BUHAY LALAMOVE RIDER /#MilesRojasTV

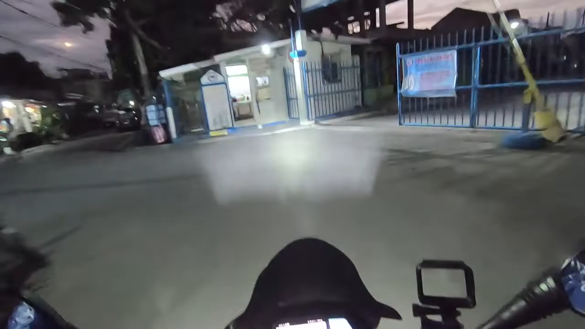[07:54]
So ayun mga sir, na drop off na natin.
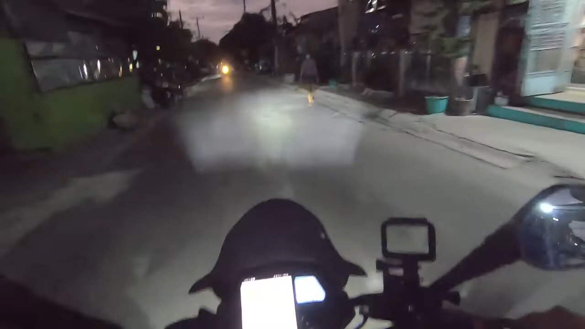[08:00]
Nandun lang pala sa ano, sa gilid ng 209, yung brown na gate lang pala. Buti dun tayo ano, tumambay. So magpapagas muna tayo dahil yung gasolina natin is naghihingalo na. So update ko kayo pag nakabook tayo.
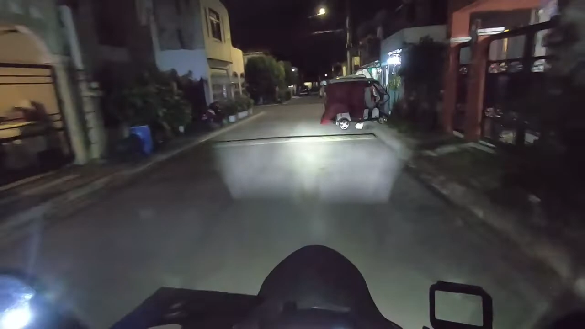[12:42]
Ayun, ito Block 1 Lot 7.
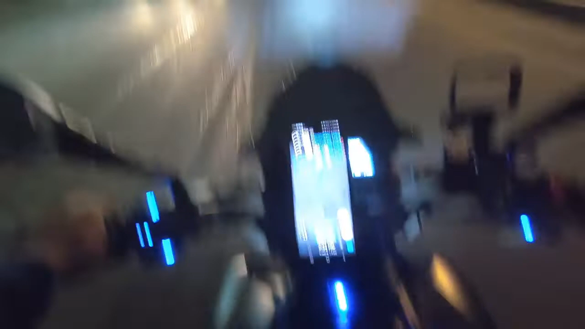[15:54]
So, malapit lang naman kasi yung binayad natin alas 2 kilometro lang naman.
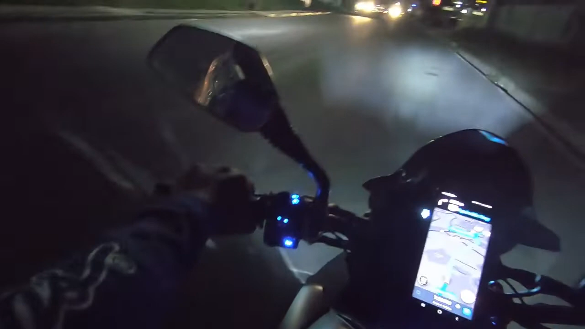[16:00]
Pero, ang hirap kasi ano. Oh, ang lakas oh. Oh. Lakas ng hangin. So, lalabas pa tayo ng ano, Aguinaldo Highway. So, kita-kits tayo dun sa drop location natin. Many, many minutes later. So, yung mga sir, nandito na tayo sa drop location natin. Nandito kasi yung ano, yung pin.
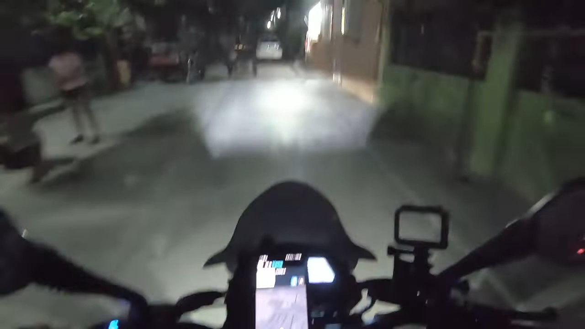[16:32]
So, hanapin natin yung bahay na naman. Black, ano ba yun? So, tingnan natin. Black 4.
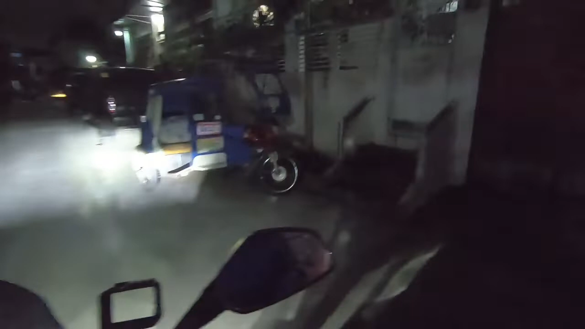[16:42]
Black 4 Lot 19. Kaya mahirap eh, yung mga walang pangalan. Ito. Timing talaga sa sir.